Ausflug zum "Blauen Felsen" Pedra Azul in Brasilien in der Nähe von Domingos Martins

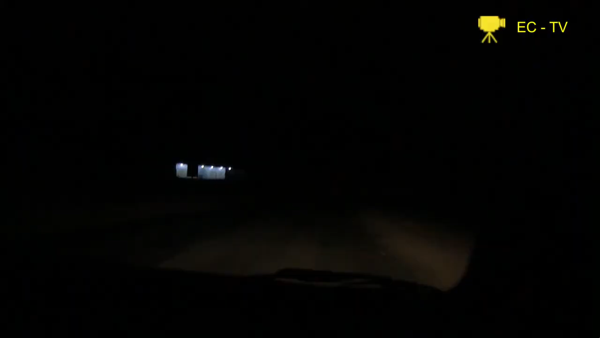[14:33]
Man nichts gesehen. Das ist, und da hat es nicht einmal besichtigt. Oh, oh, oh, ja, da haben wir.
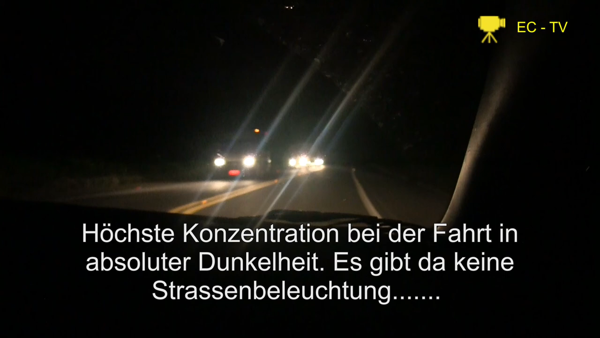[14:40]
Keine Linie sieht man mehr zwischendurch, keine Sicherheitslinie mehr. Es ist also kein Vergnügen, hier zu fahren. Zu Nacht dabei, zu Nacht. Es ist 6 Uhr am Abend. Das muss man sagen, oder? Das ist, ja, das ist ja noch, vielleicht noch wichtig.